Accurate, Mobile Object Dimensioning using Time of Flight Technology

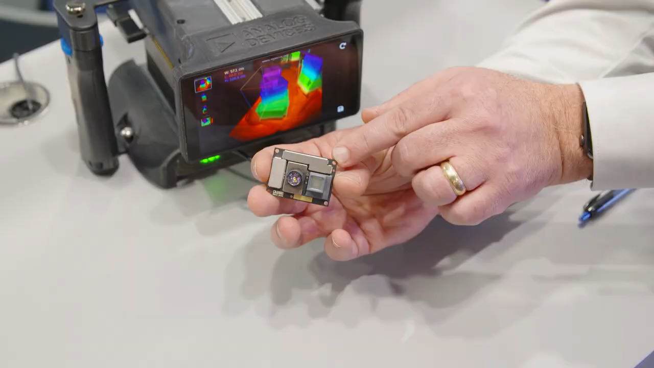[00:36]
circuit in order to flood the scene with infrared light and then uses a high-resolution sensor, in this case we have a one megapixel sensor,